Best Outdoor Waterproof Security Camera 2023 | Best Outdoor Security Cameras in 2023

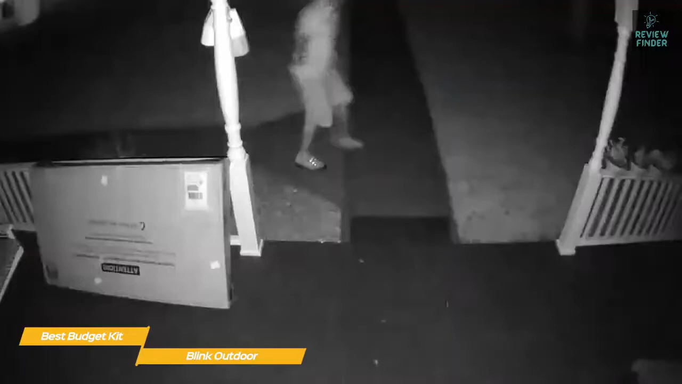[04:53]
so when the sun goes down the protection continues use the two-way talk function to scare off intruders